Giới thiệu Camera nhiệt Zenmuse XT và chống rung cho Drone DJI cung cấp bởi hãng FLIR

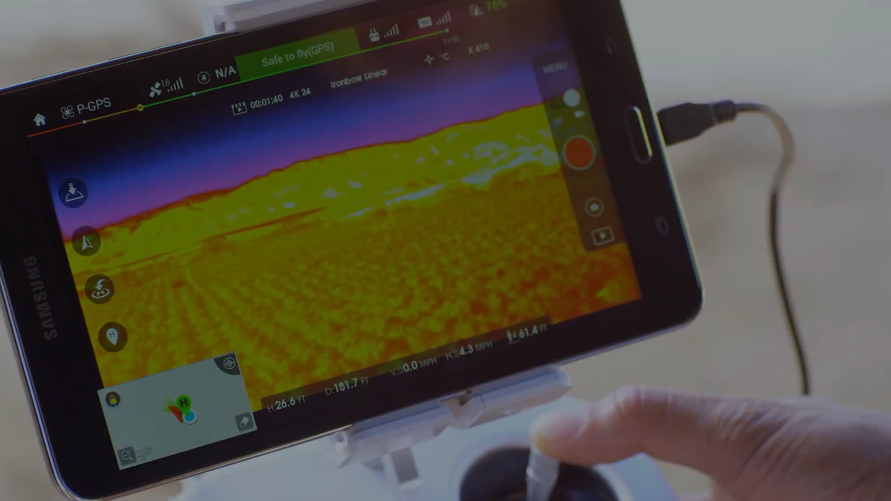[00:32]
long-range video transmission with FLIR's state-of-the-art thermal camera technology, a first for the industry.
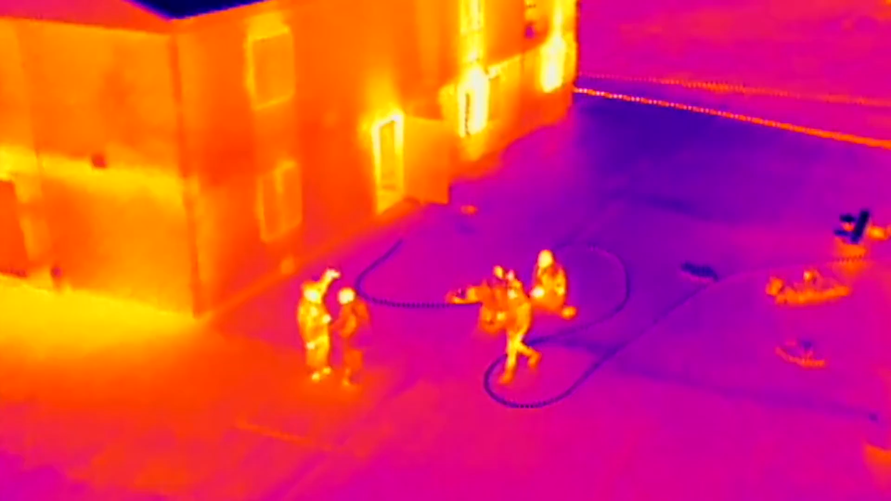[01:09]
all before making entry, so we have a better coordinated attack going in.
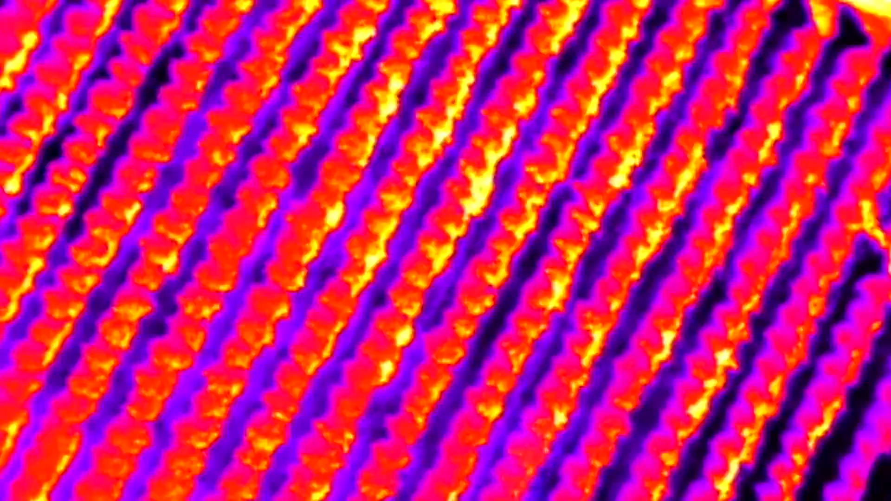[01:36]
plan irrigation scheduling, estimate fruit yields, and even detect plant disease.
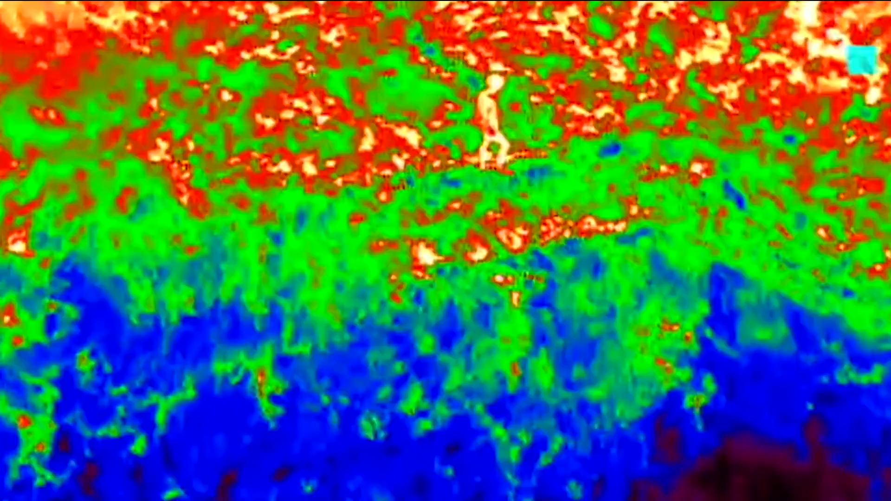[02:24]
With the Zenmuse XT camera, it's a great substitution from utilizing a helicopter so we can use some that's much more affordable. The Zenmuse XT camera will empower a vast number of industries around the world to do their work smarter,
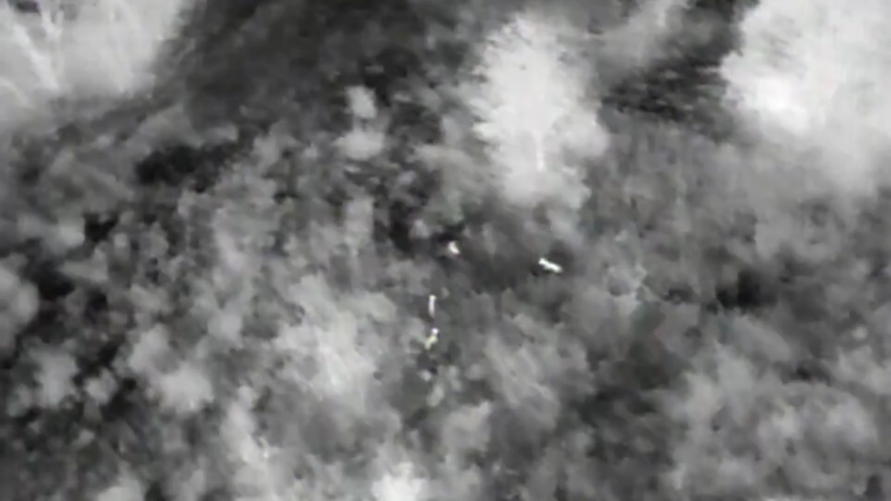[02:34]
faster, and safer than ever before.